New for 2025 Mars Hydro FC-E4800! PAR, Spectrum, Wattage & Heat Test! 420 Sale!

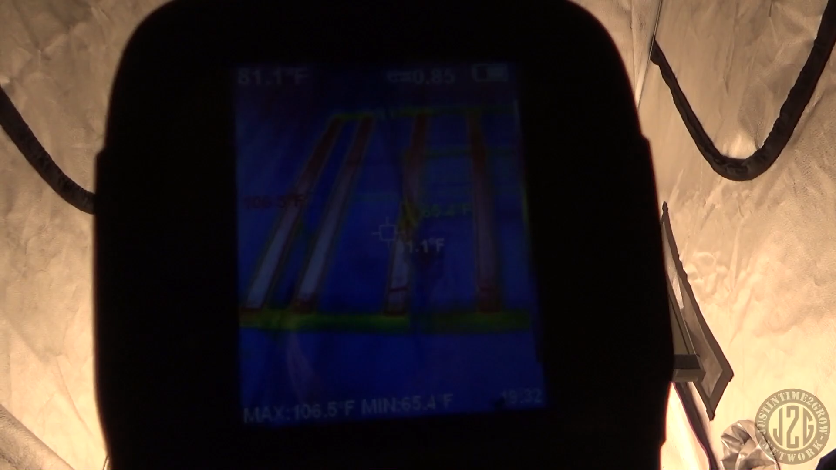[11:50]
On screen: max 106.5°F, min 65.4°F
see if we see any unusual hot spots or anything
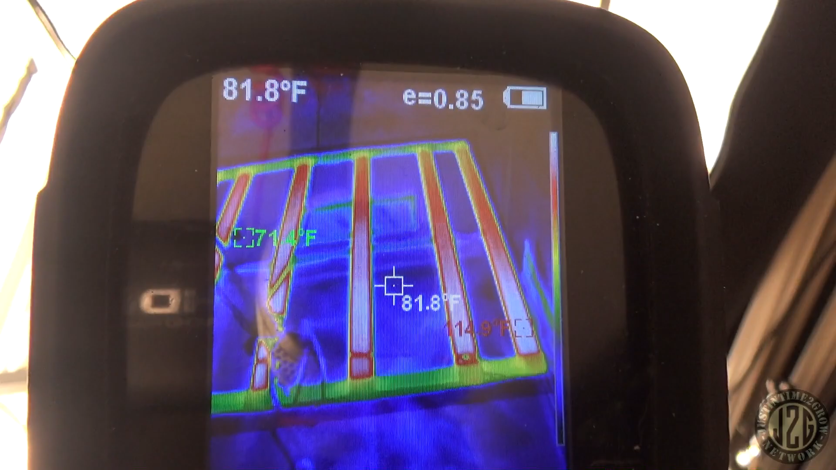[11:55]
On screen: spot 81.8°F
i don't see anything there max of 115
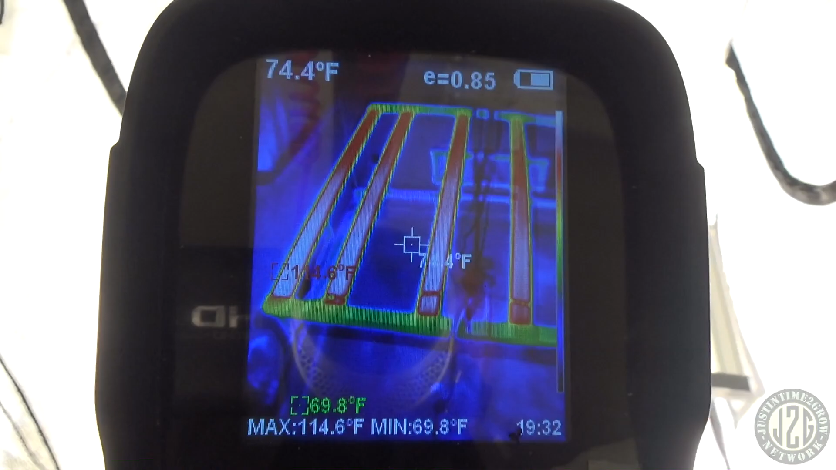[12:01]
On screen: spot 74.4°F, max 114.6°F, min 69.8°F
which isn't bad at all
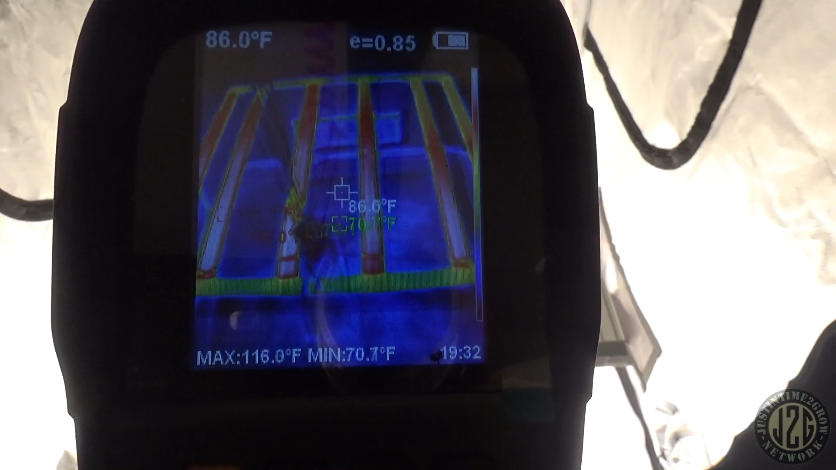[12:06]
On screen: spot 86.0°F, max 116.0°F, min 70.7°F
i've seen upwards of 130s on some of these bars before so not bad how about the driver
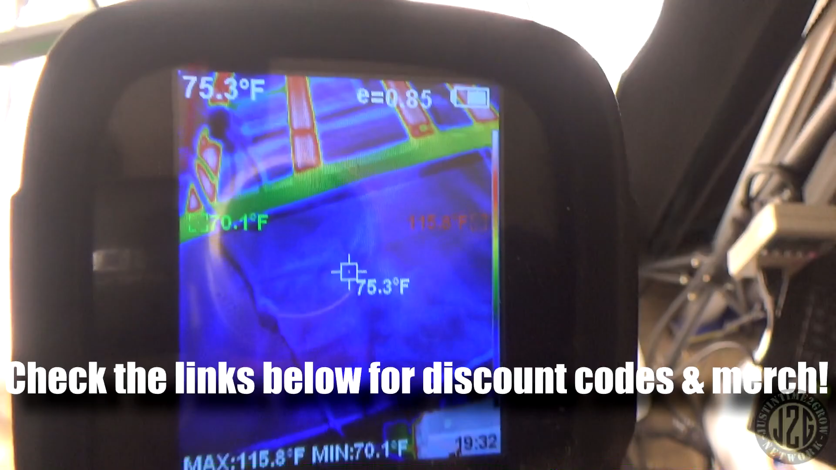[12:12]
On screen: spot 75.3°F, max 115.8°F, min 70.1°F
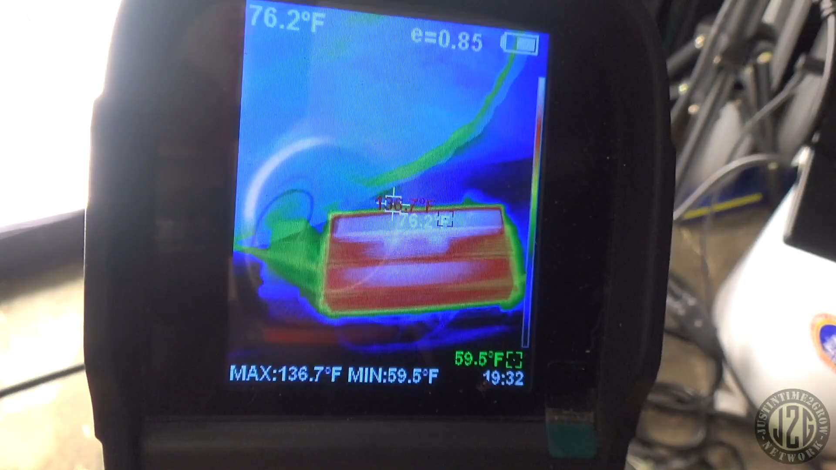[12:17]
On screen: spot 76.2°F, max 136.7°F, min 59.5°F
driver's 136 so that's definitely getting pushed but nothing too crazy